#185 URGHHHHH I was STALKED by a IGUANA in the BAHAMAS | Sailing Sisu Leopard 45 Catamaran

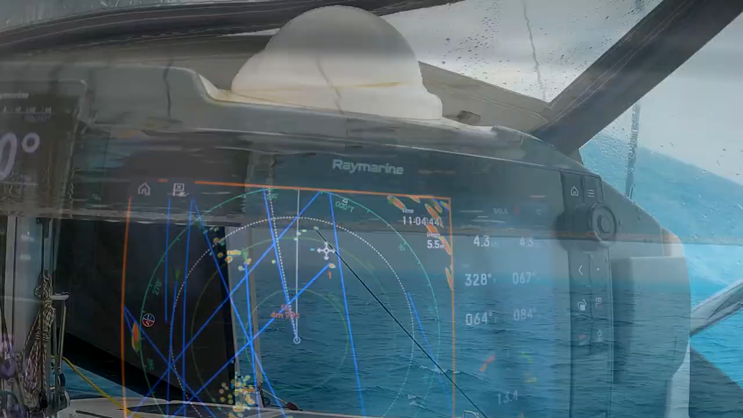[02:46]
But I think I just saw another boat here so I let the radar track it but now you can see it's very difficult because the waves is also,
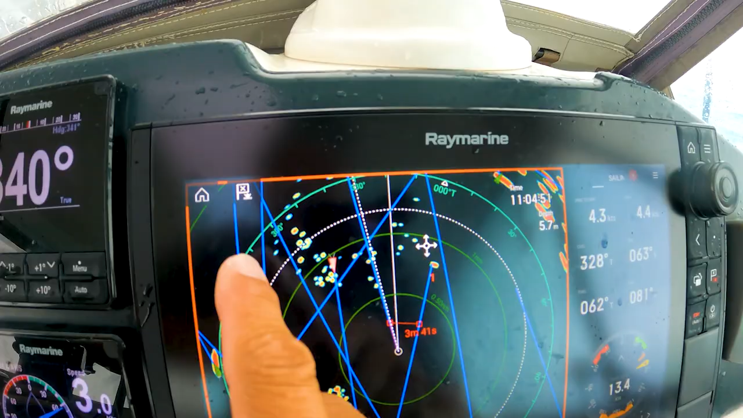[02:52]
if you look here the wind is from this direction.
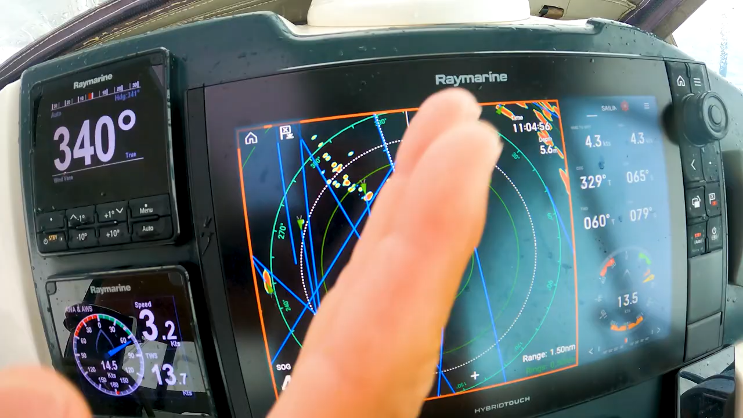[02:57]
So the waves is from that direction and the faces of the waves is also being picked up by the radar.
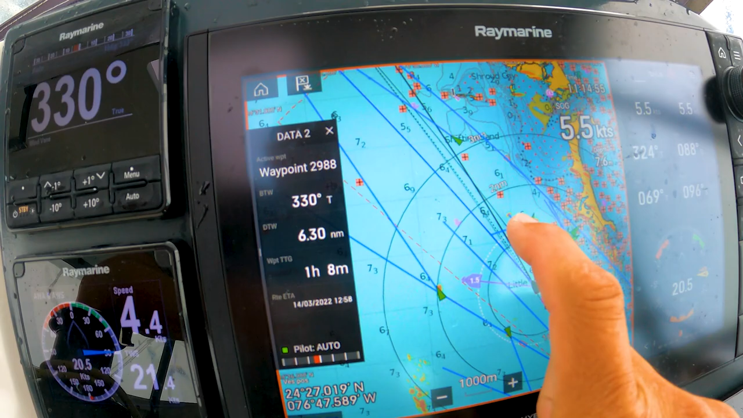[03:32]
Oh well it looks like the people is hiding away so I said to the radar acquire that target and then I saw it's moving just
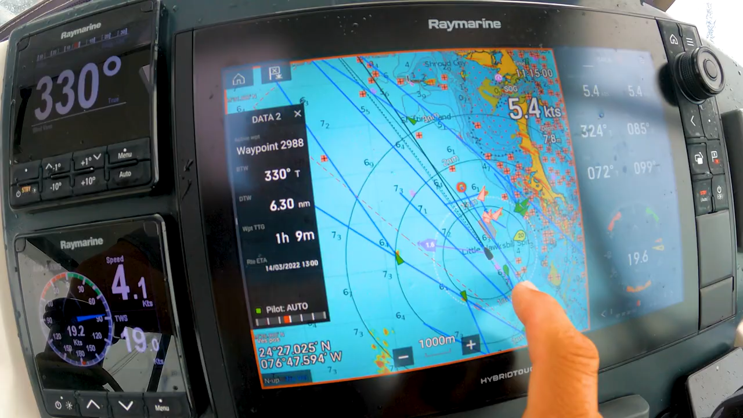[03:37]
like this one had just passed us and that is less than two miles, one and a half miles.